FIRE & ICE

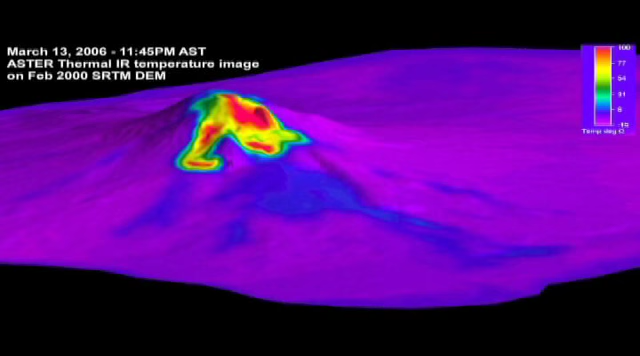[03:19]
but its images have significant limitations.
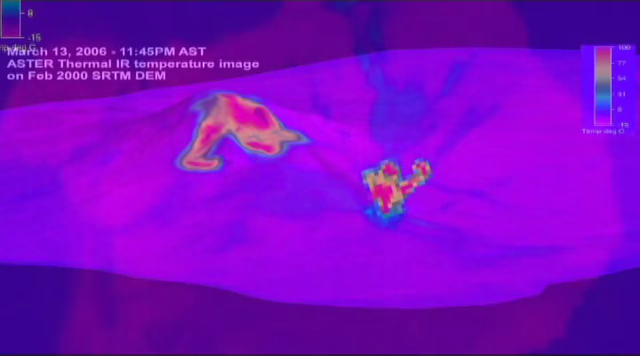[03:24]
Because a satellite is orbiting hundreds of miles from Earth, each pixel in a satellite image represents about one kilometer on the ground.
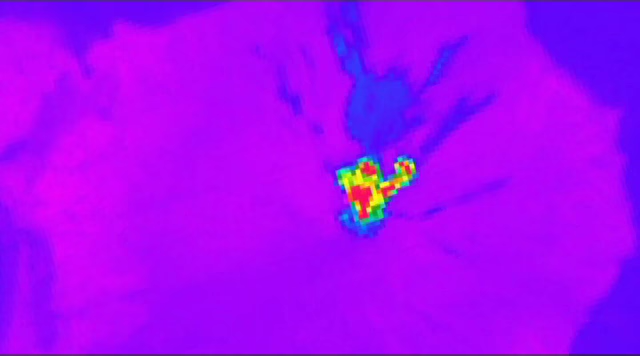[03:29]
The satellite can only measure temperatures up to about 56 degrees centigrade. Now, clearly, volcanoes are hotter than that.
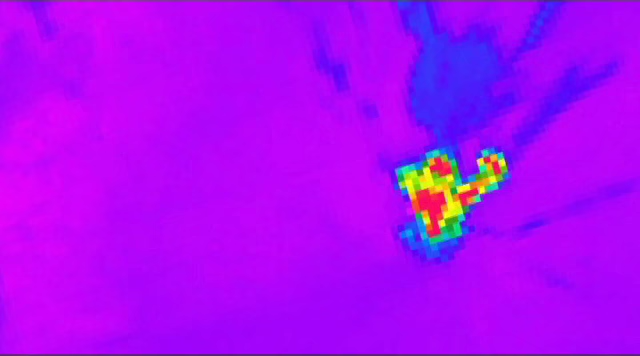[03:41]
But that 56 degrees is the averaged temperature over that entire one kilometer pixel. So you have a bunch of snow, cold rocks there at around zero or minus 10 centigrade.
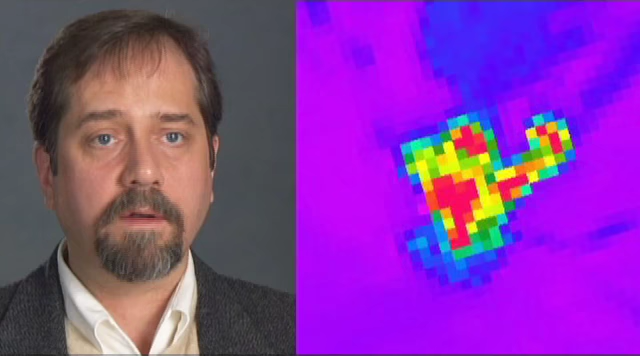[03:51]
Then you have the hot stuff at who knows what, 200, 300 degrees. And you add all that up and sort of average it, integrate that temperature,
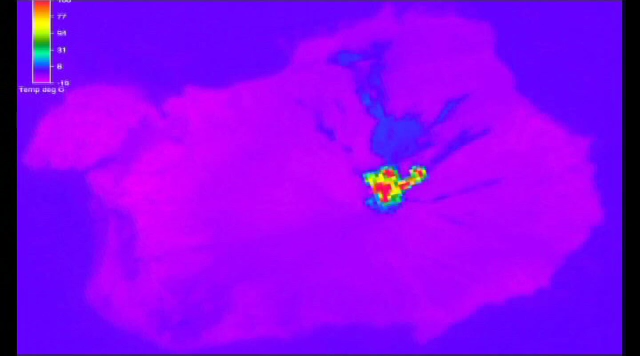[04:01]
and you get this 40, 50 degree in the satellite image. It's a lot that can happen within a kilometer.
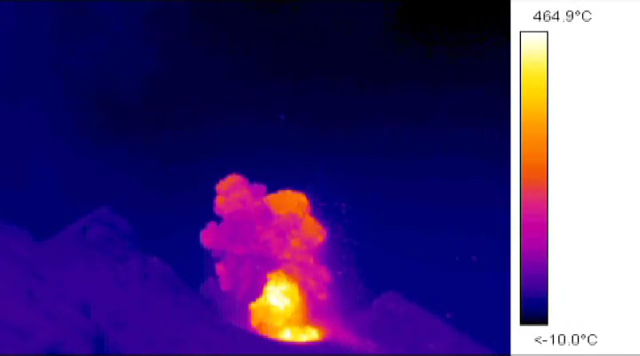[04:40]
On screen: scale top 464.9°C, scale bottom -10.0°C
We can measure from each image the actual temperature at each pixel in the image of our target.
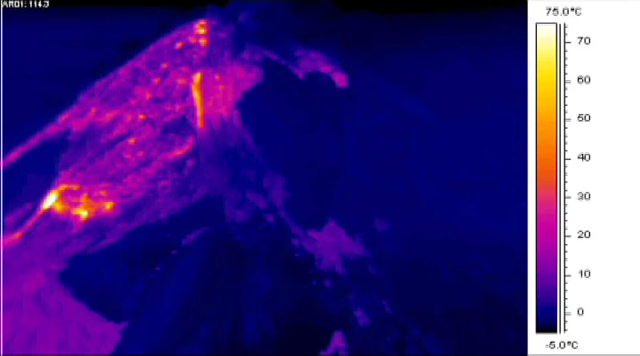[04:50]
On screen: scale top 75.0°C, scale bottom -5.0°C
It makes corrections for the atmosphere, the distance to the target. The closer you can get, the better your resolution, although we try not to get too close. That's what zoom lenses are for.
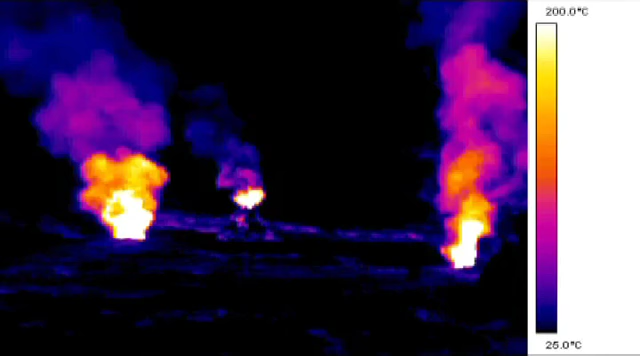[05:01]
On screen: scale top 200.0°C, scale bottom 25.0°C
But we use it to gather the temperature at a volcano, preferably from a safe distance.
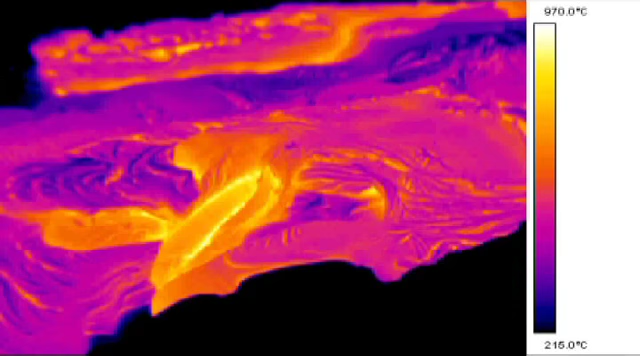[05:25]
On screen: scale top 970.0°C, scale bottom 215.0°C
Thermal data is an important tool for understanding what happens before a volcano erupts. Combining satellite data and information from the FLIR camera makes it possible
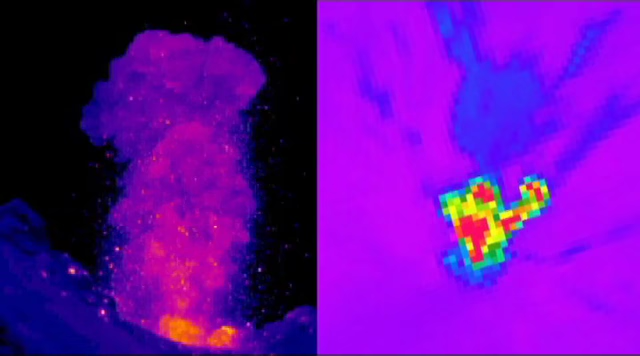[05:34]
to better anticipate eruptions like the one at Shishaldan.